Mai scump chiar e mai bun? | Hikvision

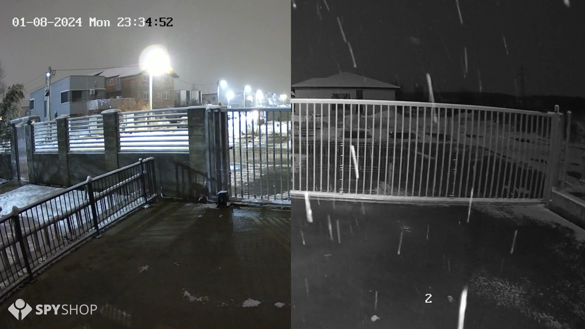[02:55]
Deci diferența enormă pe timp de noapte față de Dark Fighter, cea cu AcuSense și cea normală. Bineînțeles că ajută și iluminarea stradală destul de mult, dar, oricum, camera putea să facă față liniștit la condiții mult, mult mai rele. Aici se încheie și review-ul de la cele 3 camere Hikvision.